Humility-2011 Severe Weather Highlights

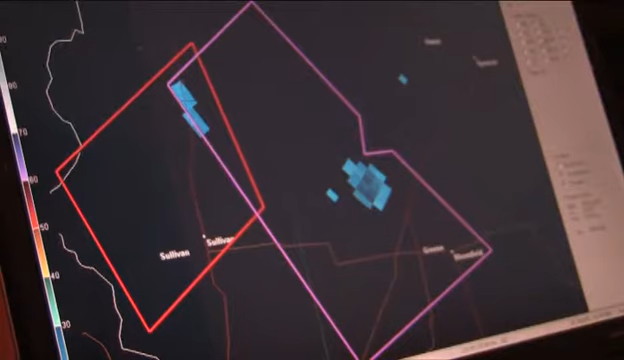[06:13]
They canceled the front end one. That one. This one's getting bigger. Where did you come from?
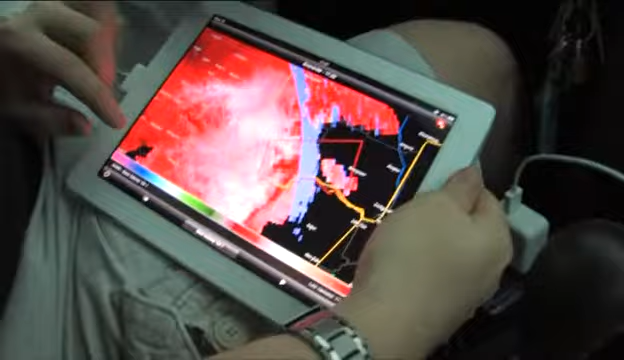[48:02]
Doppler radar showed this tornado moving east at 35 miles per hour.